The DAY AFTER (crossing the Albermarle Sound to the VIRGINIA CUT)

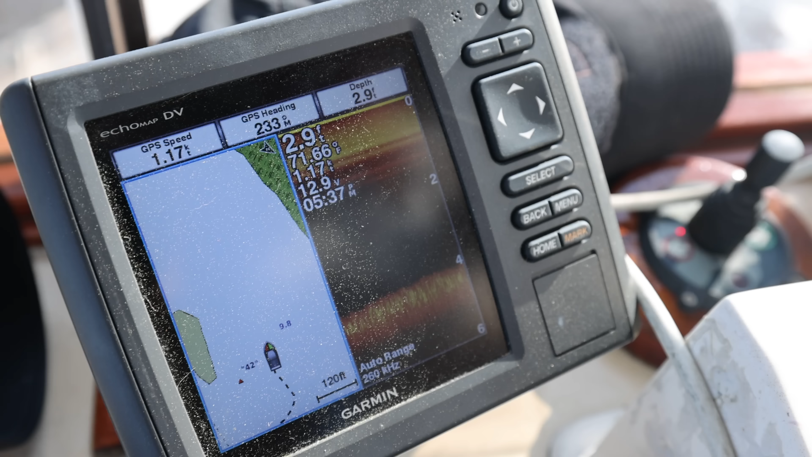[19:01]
On screen: depth 2.9 ft
We saw, I don't know if we bumped the bottom, we might have bumped it, it was pretty close.
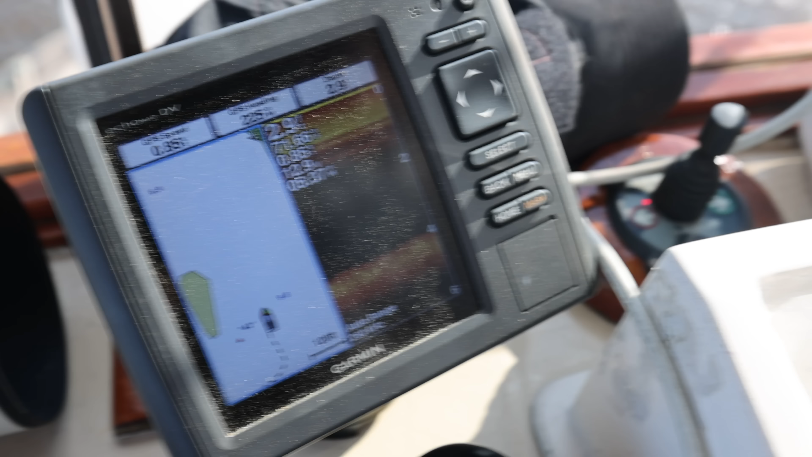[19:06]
So we're gonna try to track our path out of here.